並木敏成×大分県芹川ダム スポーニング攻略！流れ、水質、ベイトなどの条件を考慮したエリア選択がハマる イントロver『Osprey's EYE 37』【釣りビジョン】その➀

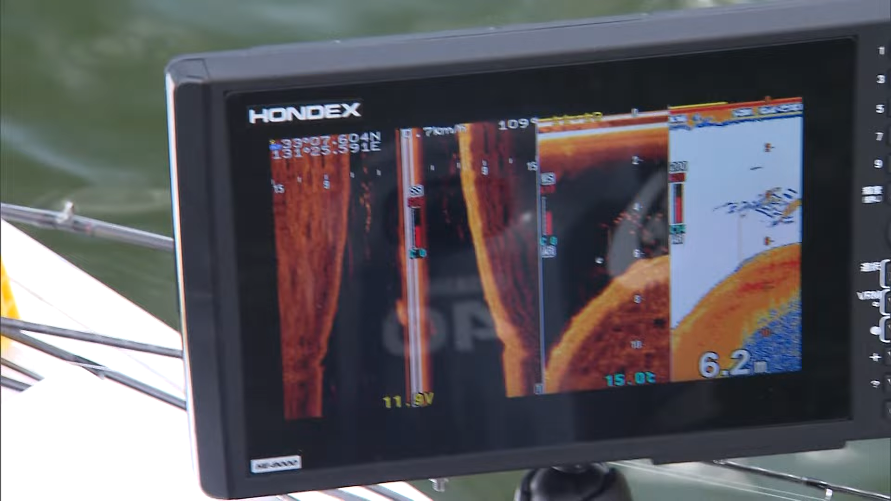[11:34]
On screen: depth 6.2 m
中層にやはりベイトの反応があるチャンスはあるはずだ